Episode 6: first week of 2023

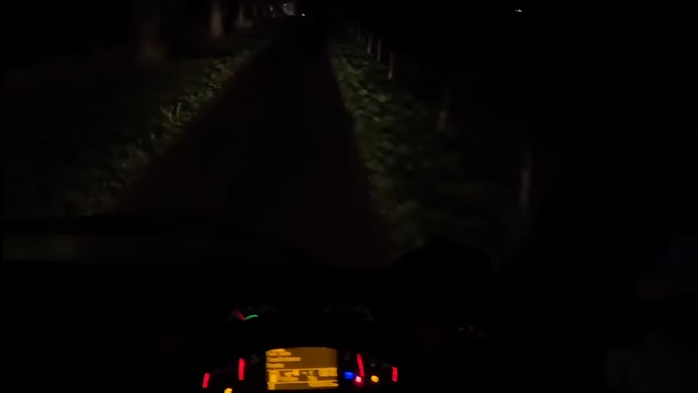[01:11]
Hang on. What? There used to be a house there. What? No. There used to be a house there. People were living in that house.
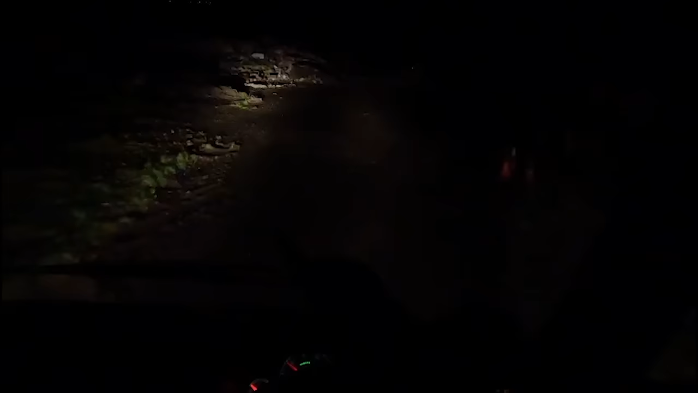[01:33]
It feels like I'm at the wrong farm because there used to be a house there.
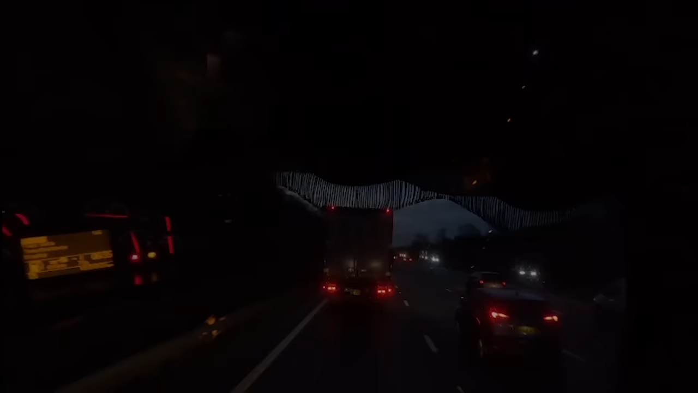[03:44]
Now whoever drives this DAF that's right in front of me, we've just had a whale of a time. I've given him the song Old MacDonald. So whoever you are, you've bloody made my day, so thank you. I don't know if you can see, but you've got a pretty little thing trailer on. So honestly, if you drive that DAF, you've honestly made my day and you'll be on my YouTube, but I wish I got all that on video.